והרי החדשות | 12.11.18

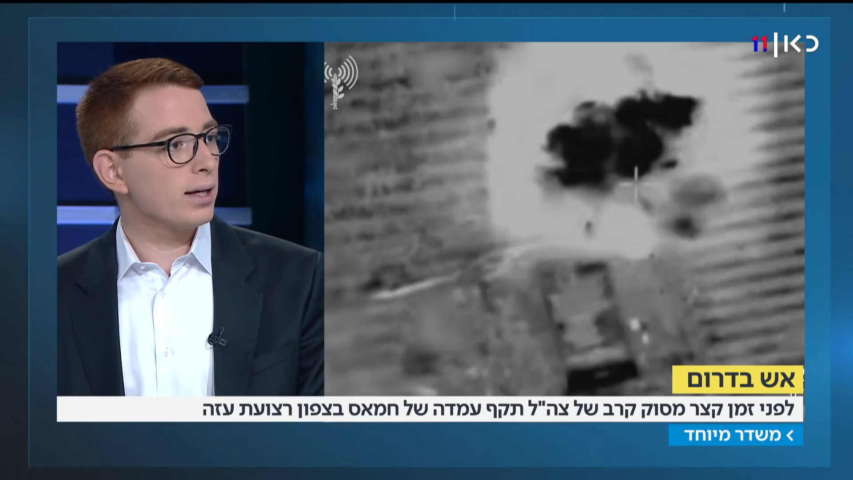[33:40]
צהל הגדיר את זה שמעורב בחוליית שיגור והותקף, ובחיל האוויר מציינים את זה לחיוב, מציינים את זה כהישג. כבר רחבנו, זה משהו שחילה אוויר כל הזמן. תוך כדי, אני שומעת שיש הזקה נוספת כעת בעוטף עזה. משה.